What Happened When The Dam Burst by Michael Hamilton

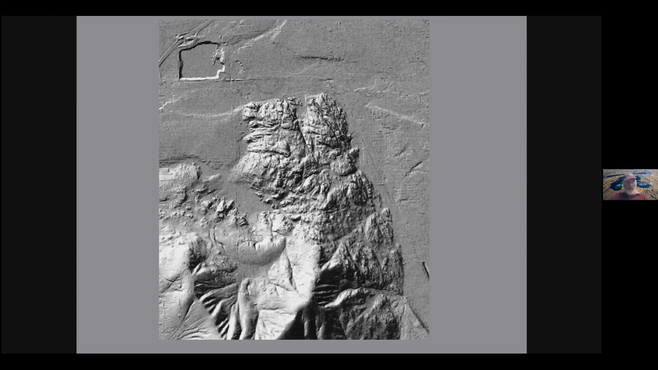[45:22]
And these are important structures because they back up the valleys creating lakes like Newman Lake and Hauser Lake behind these shoulder bars. Now here is a bathymetric map of Lake Pend Oreille.